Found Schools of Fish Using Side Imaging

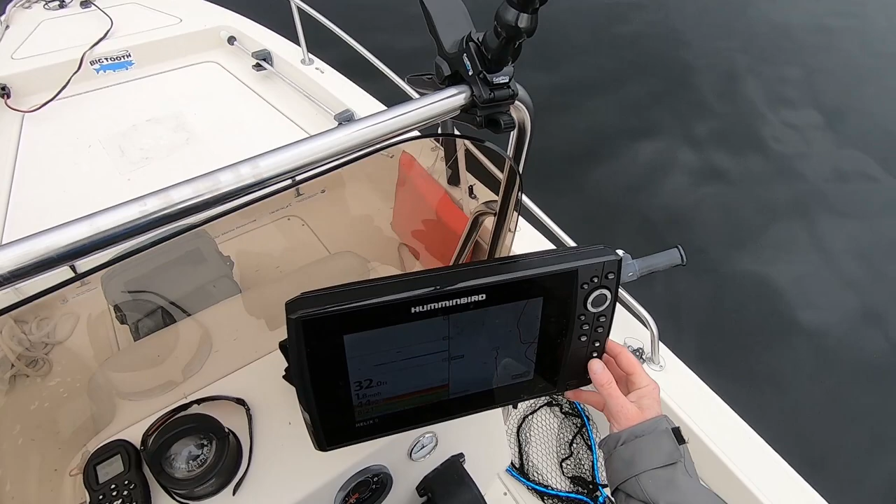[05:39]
Now you'll see me toggling back and forth between 2D sonar and the side imaging, and the reason I'm doing that is because I'm driving around looking for these fish, and I'm using the side imaging to look out to the side of the boat, but because I'm looking so far out,
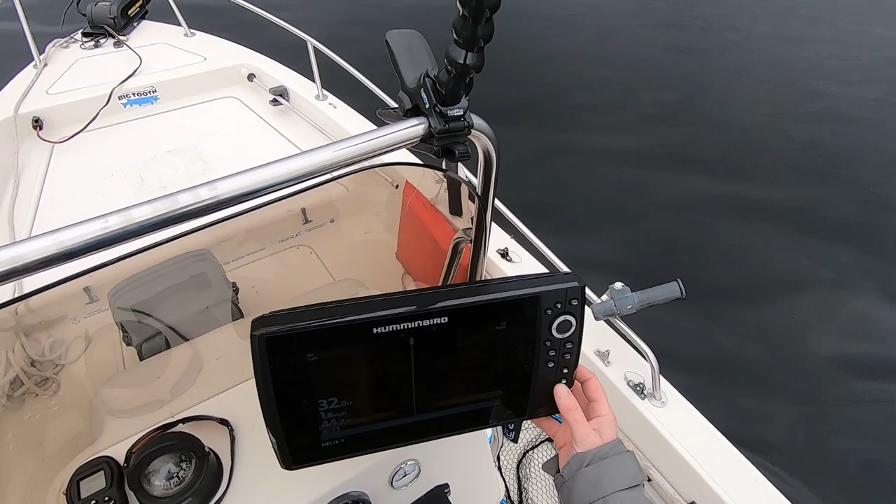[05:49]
the detail directly under the boat isn't quite as good as that right there on the 2D sonar.
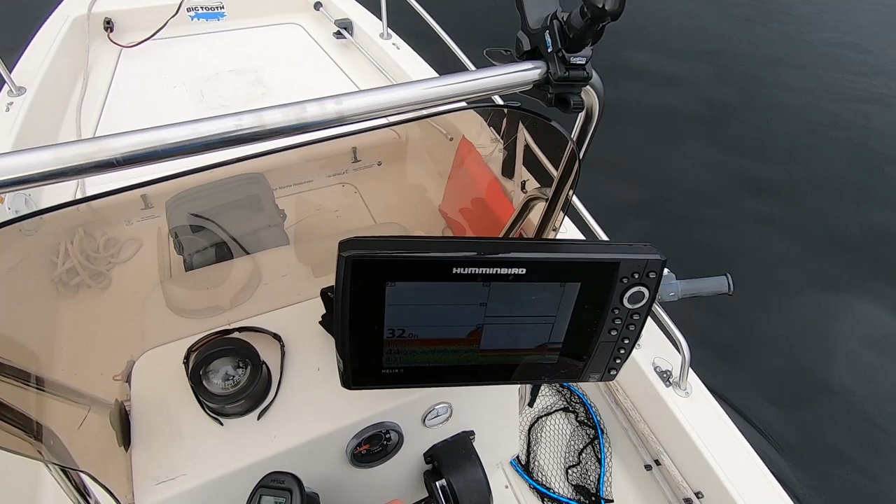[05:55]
So that's why you see me doing that. Some of them anyway.
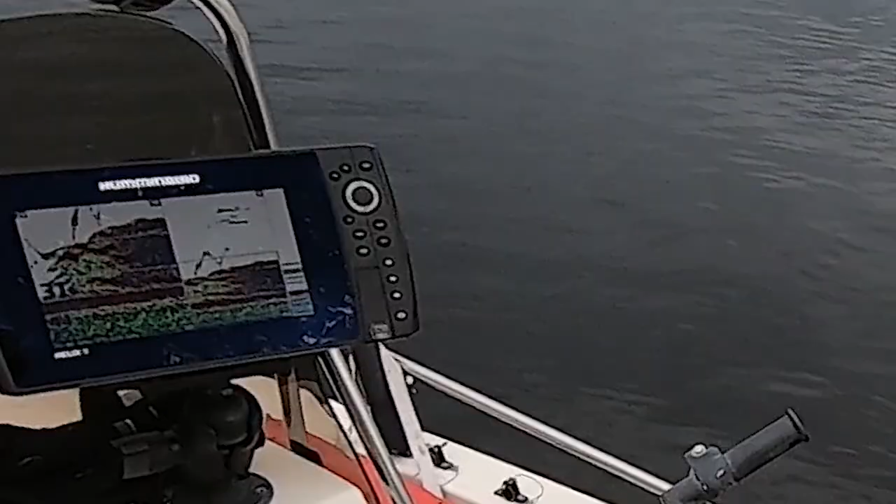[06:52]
oh my god, look at that school. I have not marked any white perch.
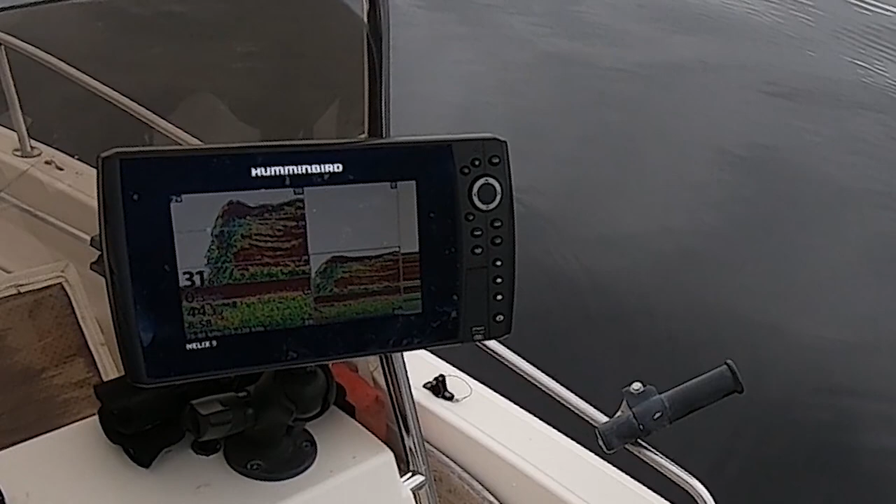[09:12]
That's a big school of fish right there.
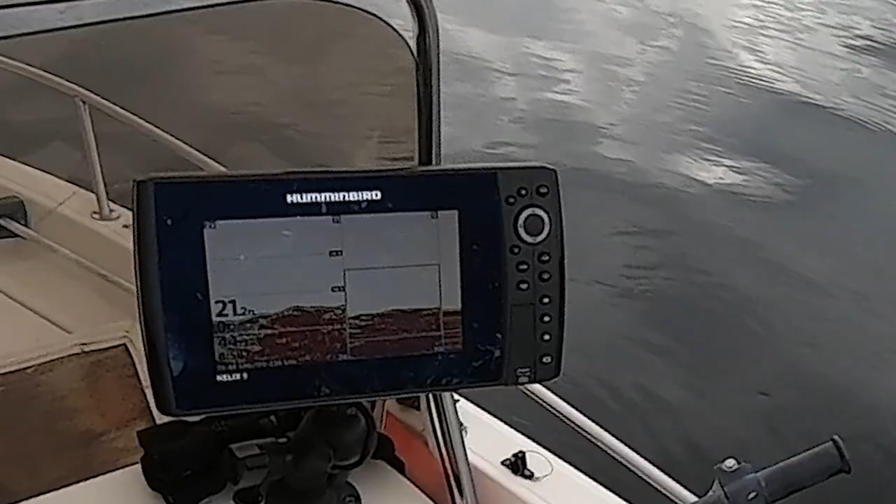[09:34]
That is one monster school of white perch.
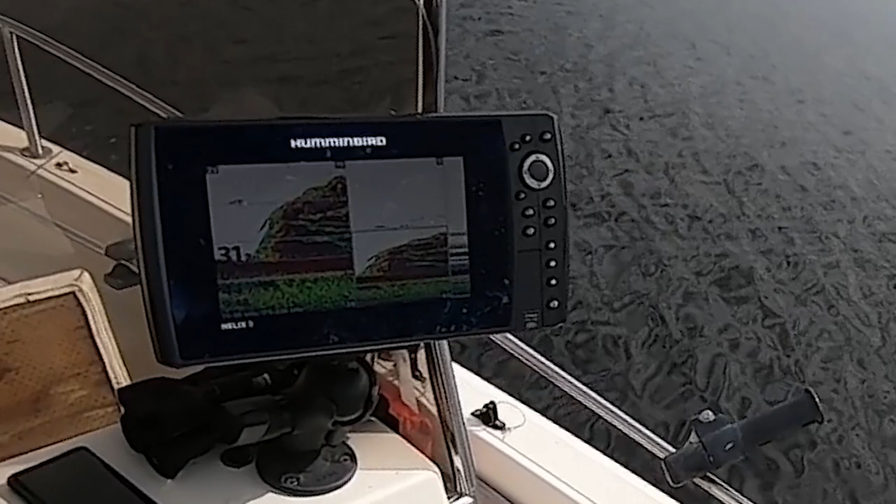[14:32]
Come on. Come on. Oh. Look at them coming right up in my jig.